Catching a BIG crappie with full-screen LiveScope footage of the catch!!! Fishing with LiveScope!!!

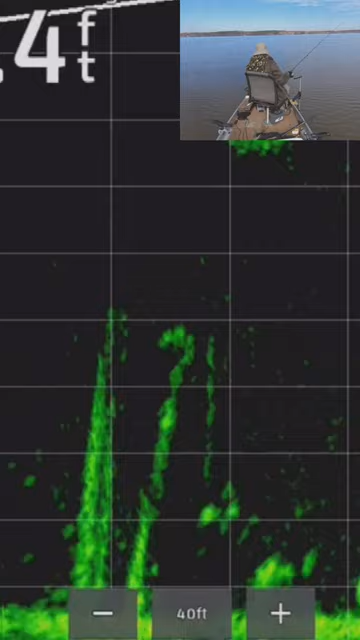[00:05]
and uh sometimes you can catch him sometimes i don't know what this is oh he's moving he's moving
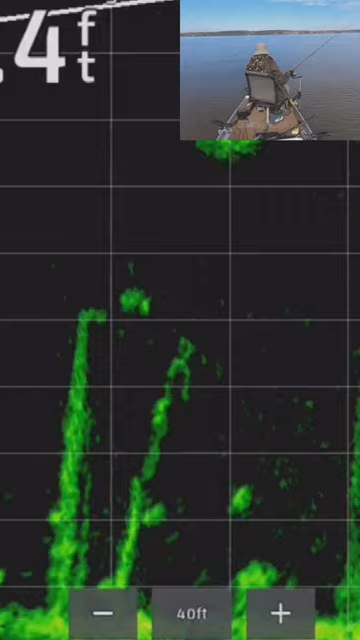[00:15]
okay yep whatever it is we got him on the line now